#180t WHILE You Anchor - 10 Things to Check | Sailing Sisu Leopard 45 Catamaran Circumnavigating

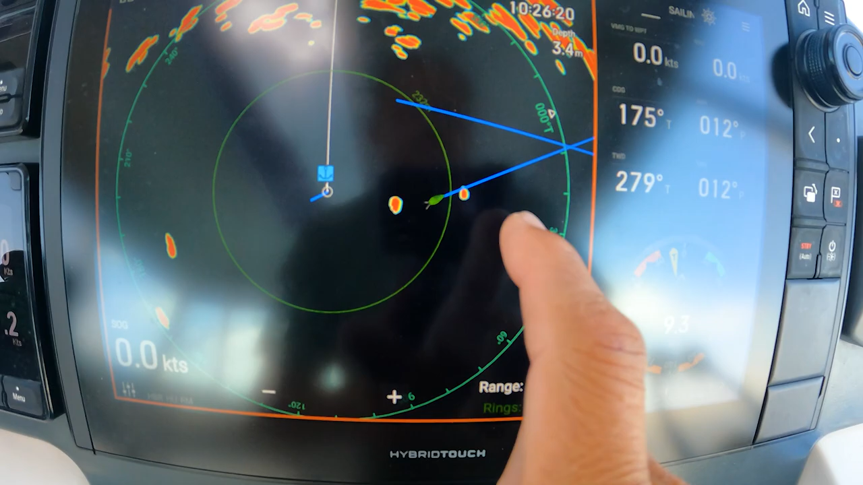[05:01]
so by using this we can now also determine how we will
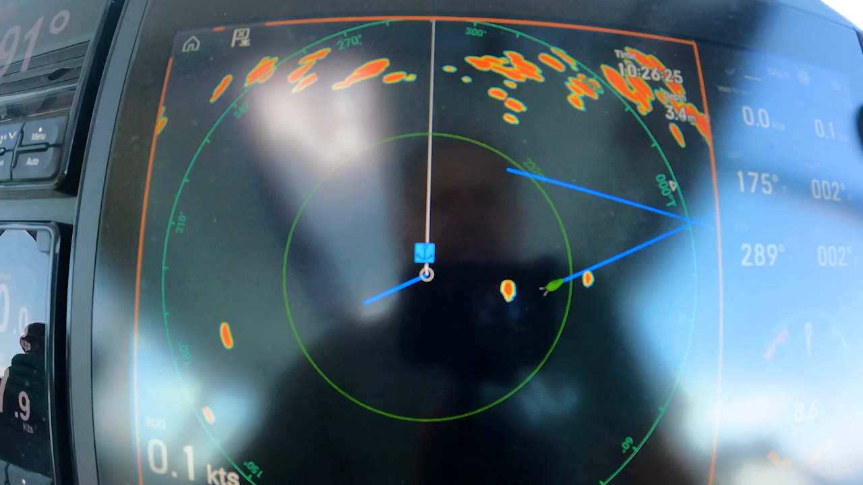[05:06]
anchor here at this moment that first range ring is 232 meters
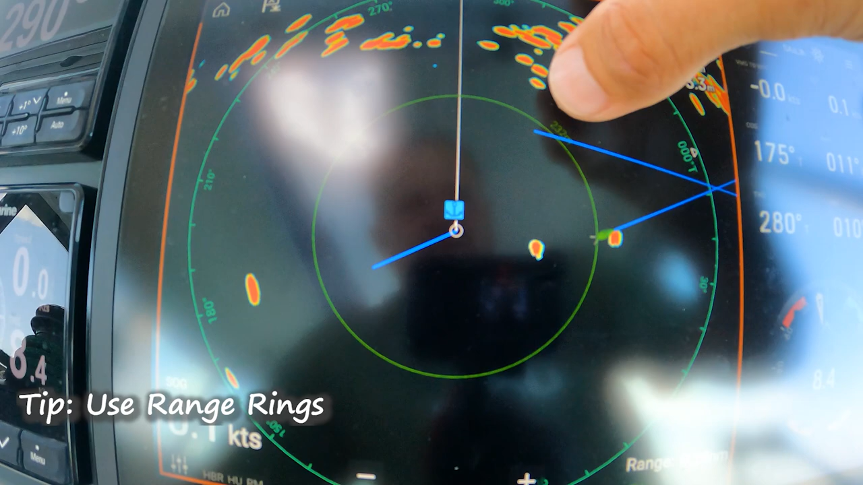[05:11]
so I know anything inside here is at least
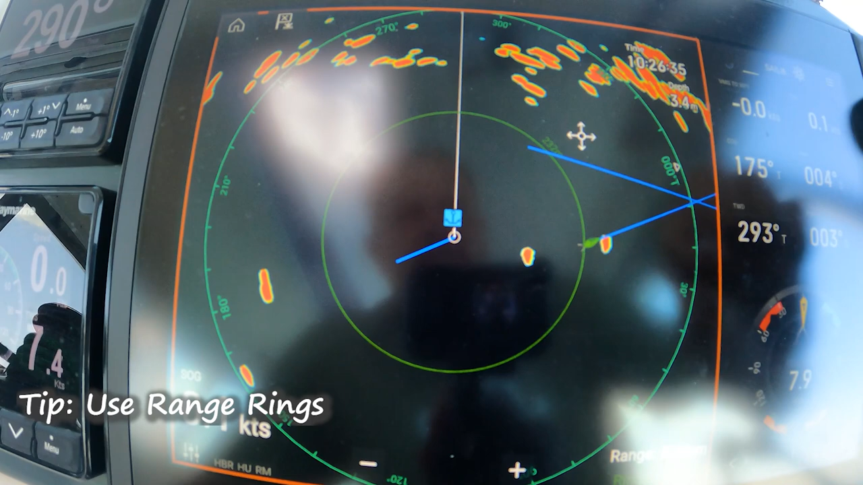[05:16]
332 meters from our current position
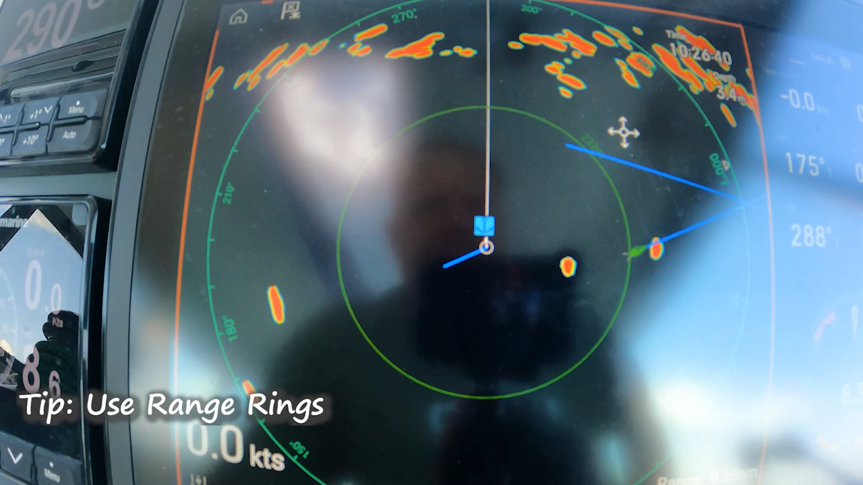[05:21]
so if I zoom in more if I zoom a little bit more
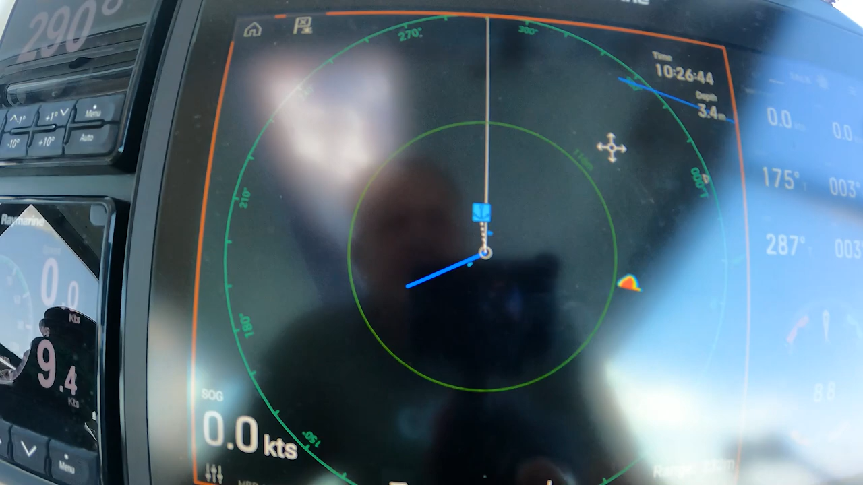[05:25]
this is where our anchor symbol is set we'll talk about anchor symbol now you
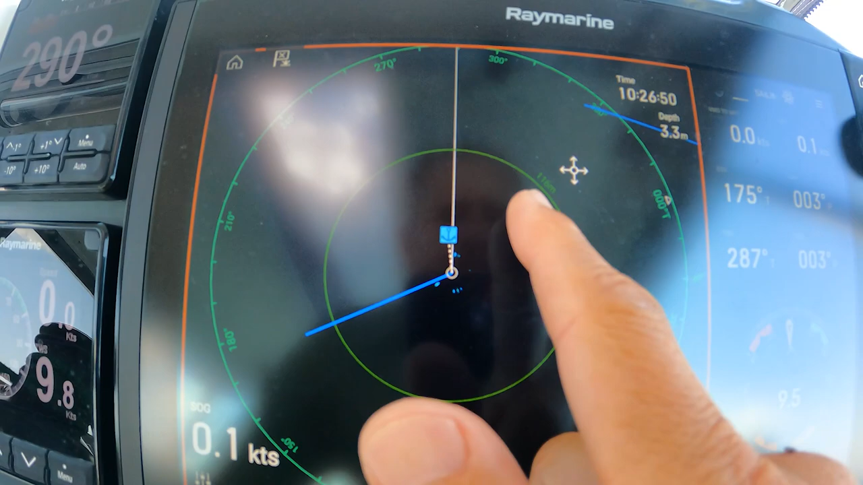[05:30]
can see 116 so that boat is 116 this is 116
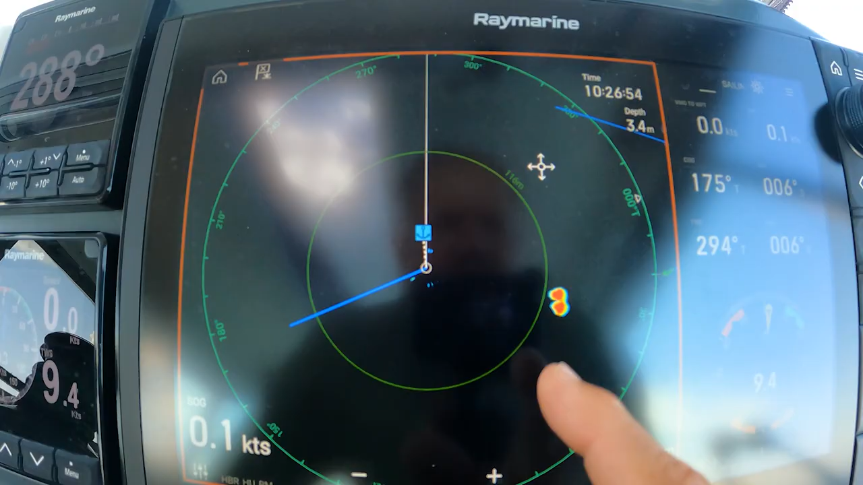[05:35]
meters so it is at least 116 meters away from us we've got a 100 meter chain so if we need
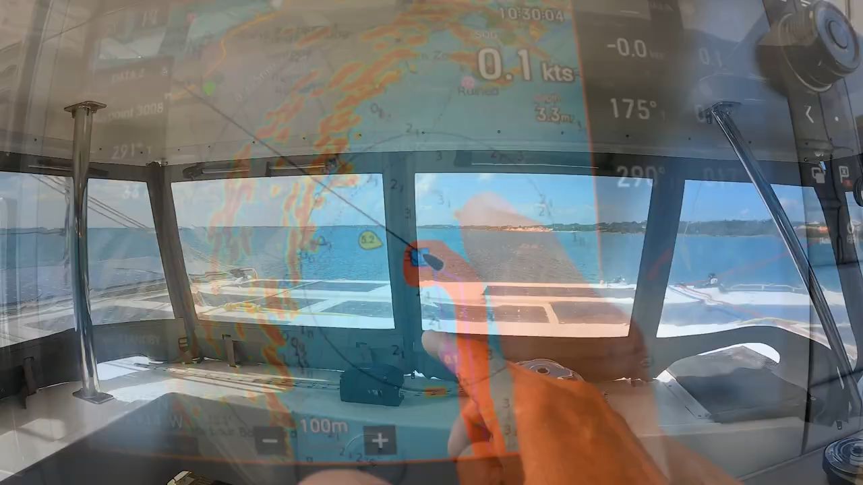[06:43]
that one over there and here's those two boats that's over there so you can have a
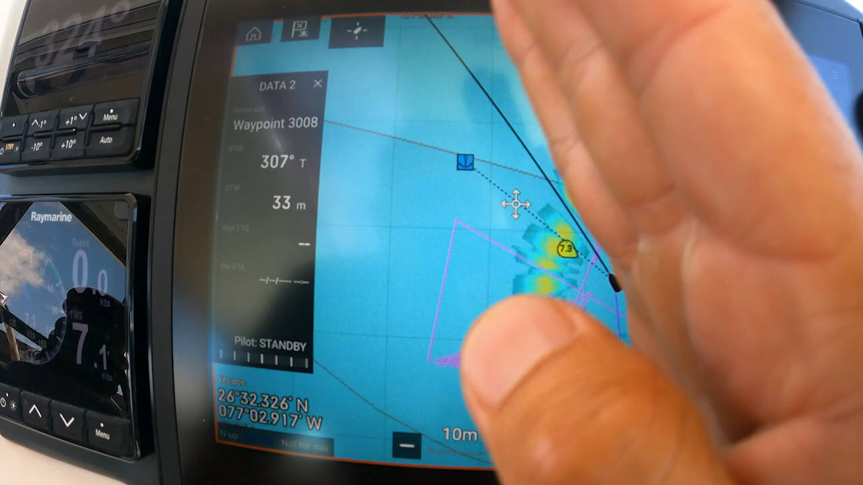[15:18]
this makes me two things i know the direction of the of my heading this black line is i'm pointing now to the anchor or
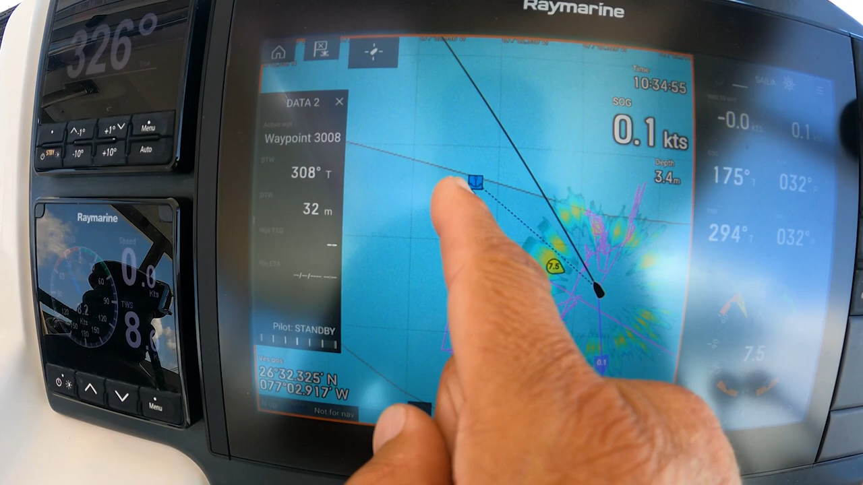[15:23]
not to the anchor as well as i can see the distance to the anchor so i know now we are
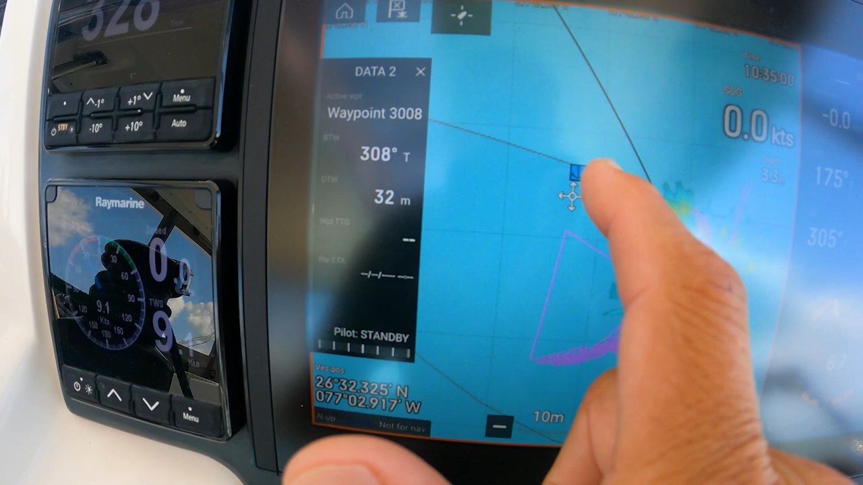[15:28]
32 meters away from the anchor we have at this moment
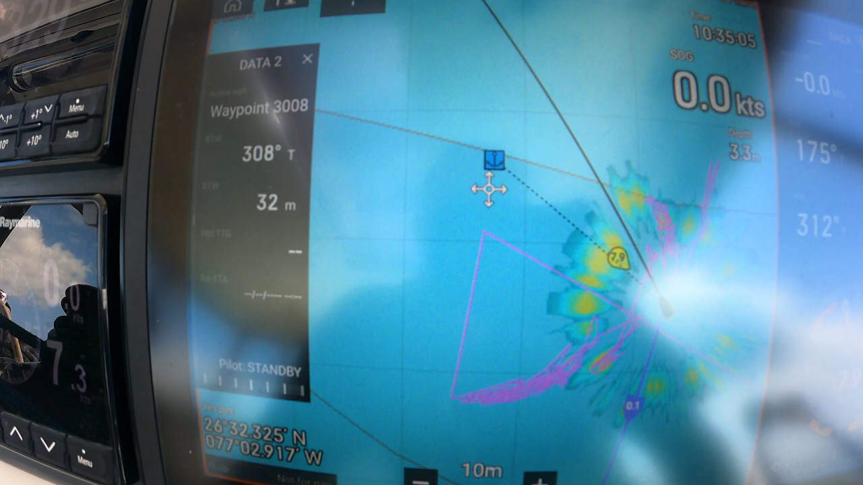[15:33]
30 meter road out so that is pretty close
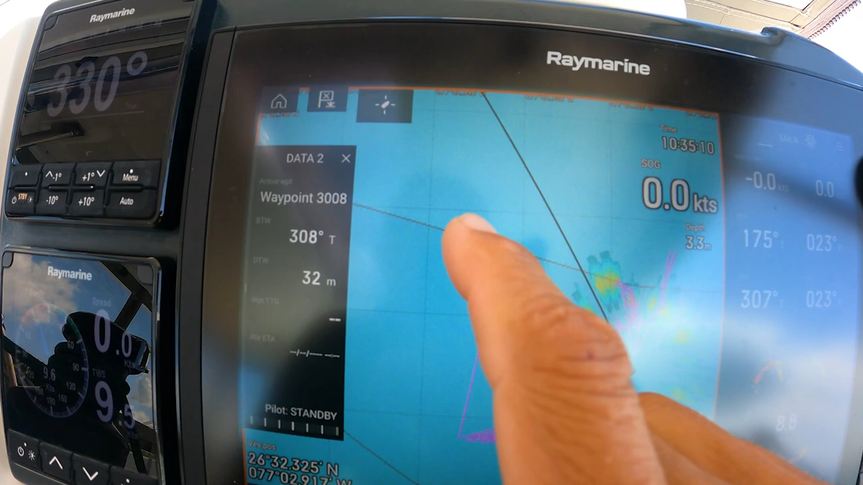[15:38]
it's not always as close as that if you make the waypoint the moment you
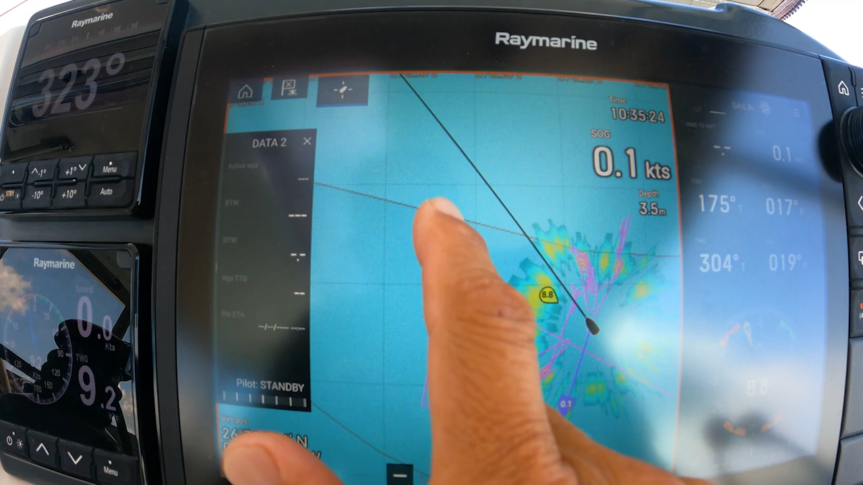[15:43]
the moment you know the chain is the same the
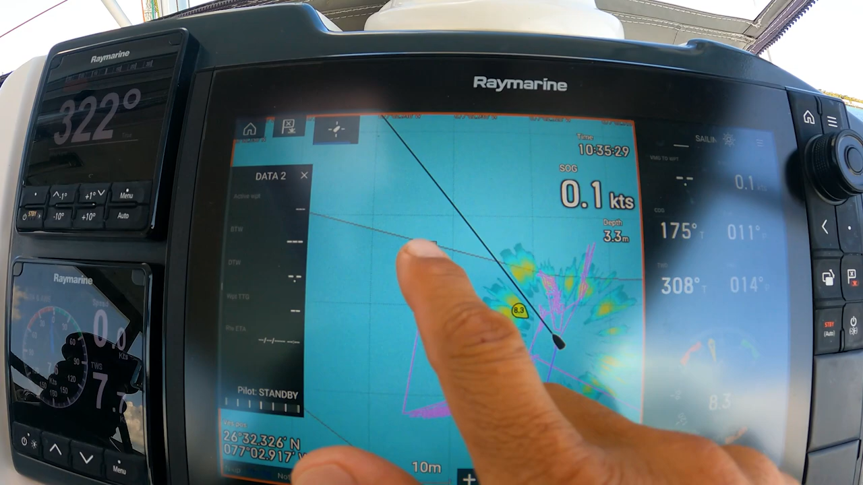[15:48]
chain length is the same depth as this you start moving a little backwards i dropped the waypoint
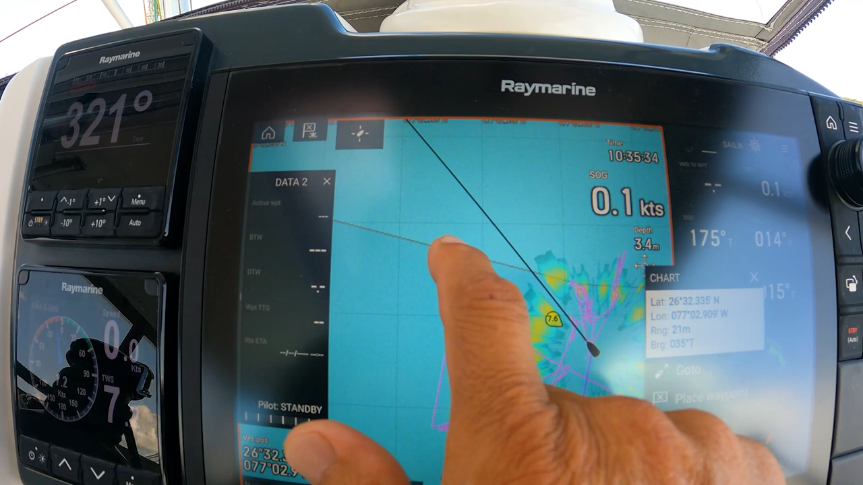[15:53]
then you go to the waypoint i say go to and immediately it shows me um the direction uh the direction
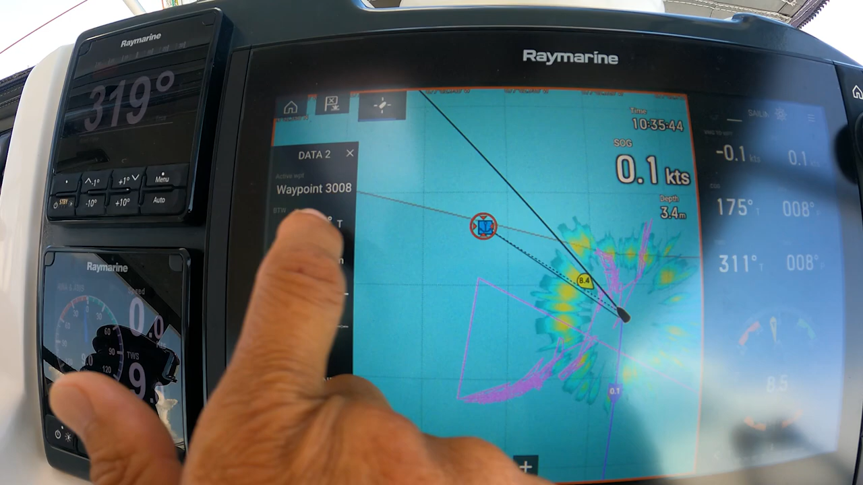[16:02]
the bearing but also the the distance from that waypoint so i can now